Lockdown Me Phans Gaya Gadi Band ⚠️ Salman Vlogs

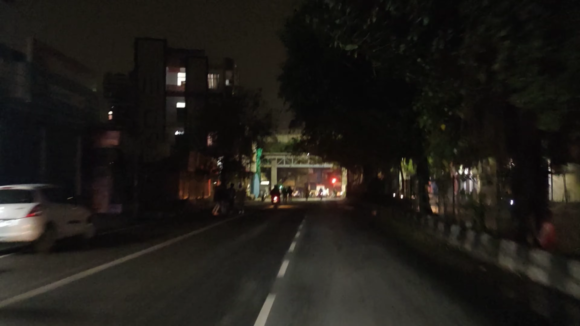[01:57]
अब जो जरूरत के लिए बाहर आए हुए हैं वो आए हुए हैं, जैसे मैं भी आया हुआ हूँ यहाँ पर। ये बाहर रूट का हाल देखते हैं, मेन रूट पर क्या चल रहा है।
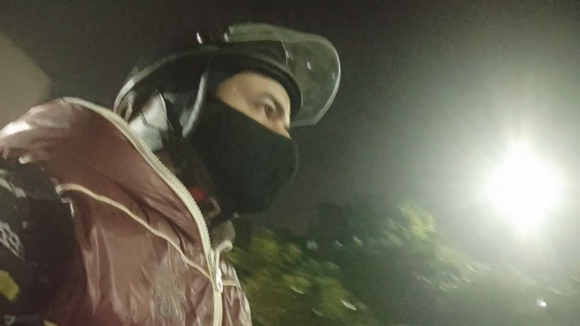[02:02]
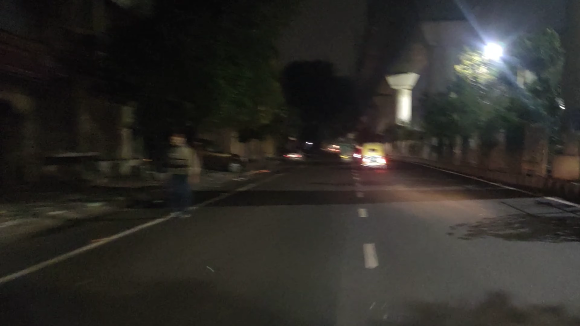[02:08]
और वैसे ही हाल है यहाँ रोडों का, यहाँ रोडों पर भी काफी ज्यादा सोखता है, क्योंकि कल तक काफी ट्रैफिक हुआ करता था मगर अब वो ट्रैफिक देखने को मिल ही नहीं रहा,
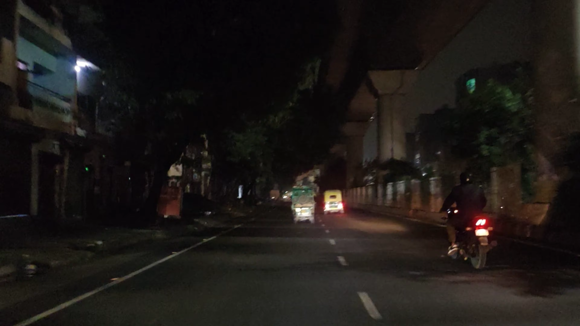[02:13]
बिल्कुल सोखता सन्नाटा यहाँ पर भी छाया हुआ है। गिनती चुनती की गाड़ियाँ चल रही हैं सिर्फ।
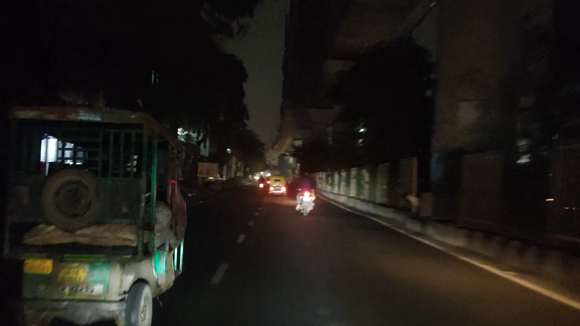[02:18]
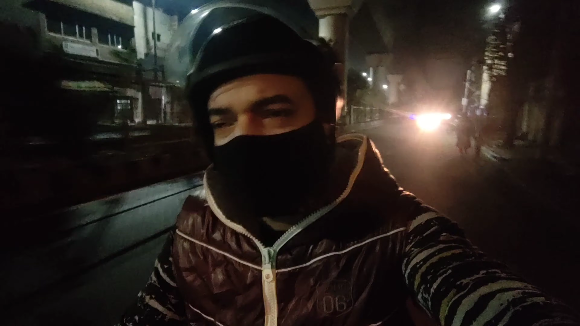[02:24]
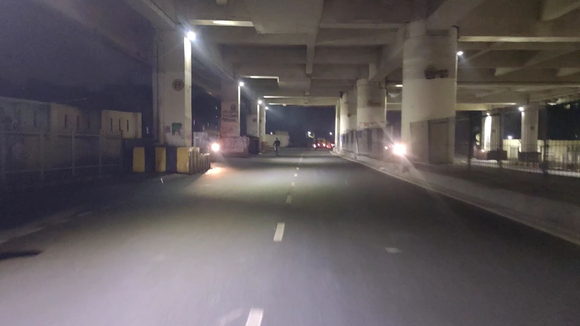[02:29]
हेलमेट में सही लेके आया ना, पीछे बैरिकेड्स लगे हुए, बहुत सख्ती चल रही है भाई रोडों पर।